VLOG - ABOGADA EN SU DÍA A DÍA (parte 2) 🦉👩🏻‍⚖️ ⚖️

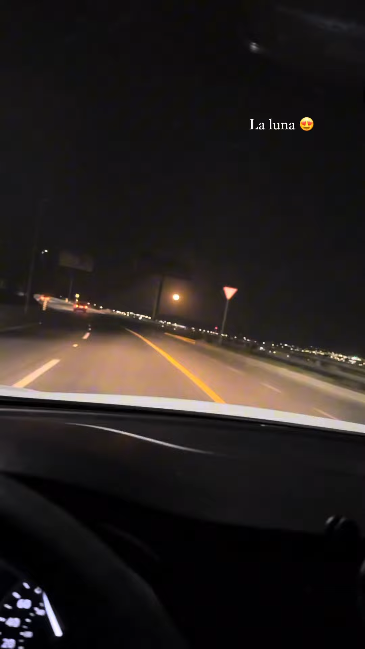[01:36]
Y de camino puse la música que más me gusta para ir con todo el feeling. Y vean qué hermosa luna. Me encanta cuando es luna llena.